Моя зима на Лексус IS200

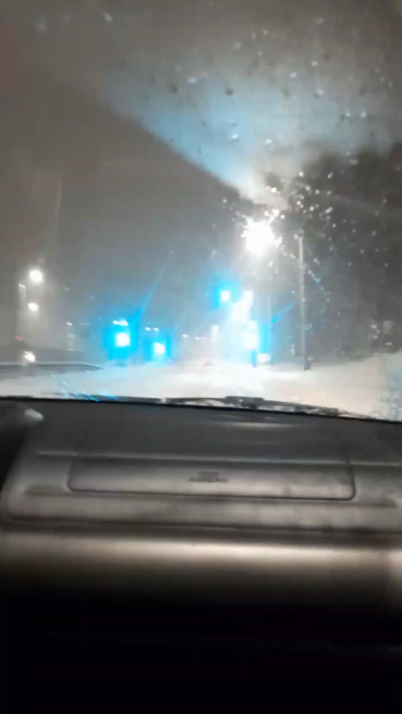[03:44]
О, впереди BMW. Если встрянем, если встрянем, то вдвоем. Тут не встрянем, мы домой доедем. А, и уже фура встряла. Фура встряла. Все, это конец. Это конец. Приплыли.
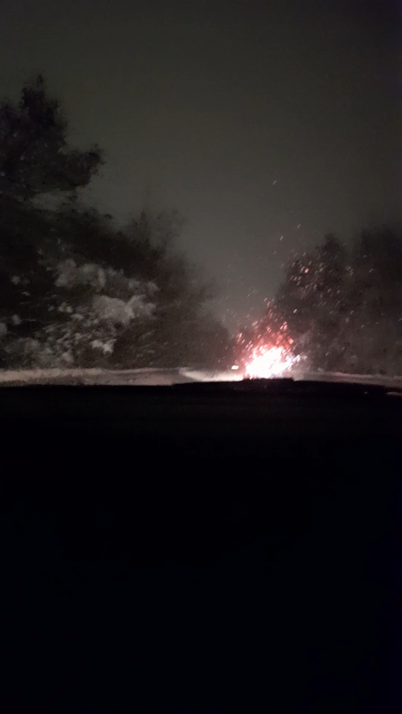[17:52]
Давай газу до отказа. Ай, красота. Так. Еще ж не закончилось. Тут уже можно поспокойнее. Пологая.
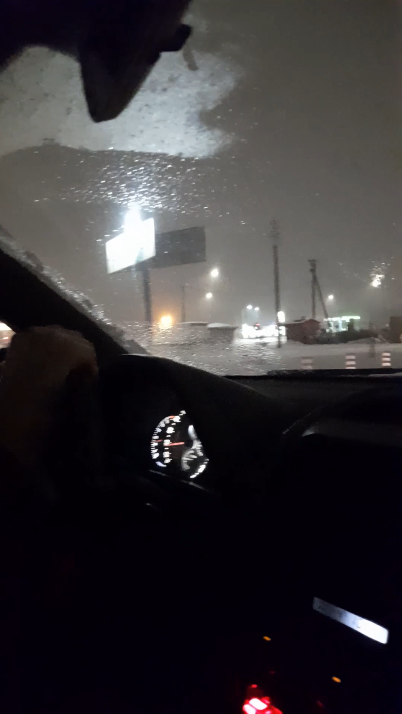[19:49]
На джипе кто-то застрял. Так что, Лидл? Не, давай не Лидл. Давай здесь. Нет, здесь. Там Лидл не заедет, да. Так, красота. Ну мы уже заехали дальше, чем я планировал. Сзади X5 жмется на полном приводе. Горячей воды.